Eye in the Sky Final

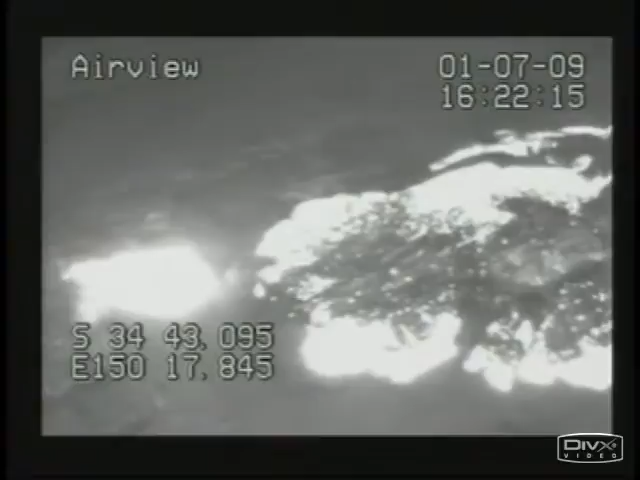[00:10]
State Emergency Services Minister Tony Kelly said the aircraft will allow real-time vision and infrared imagery,
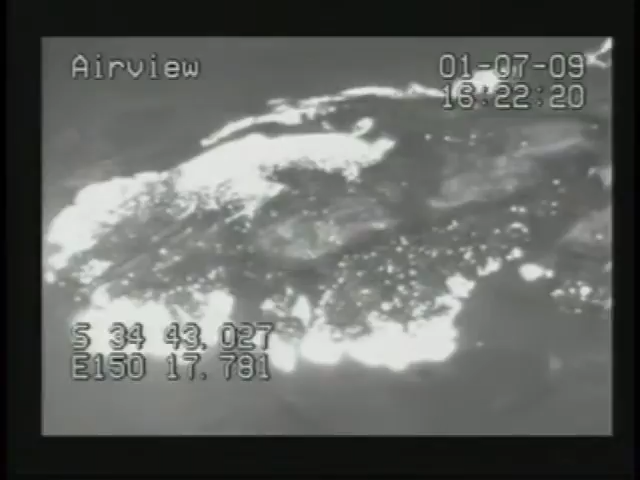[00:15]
which will stream back to local RFS fire control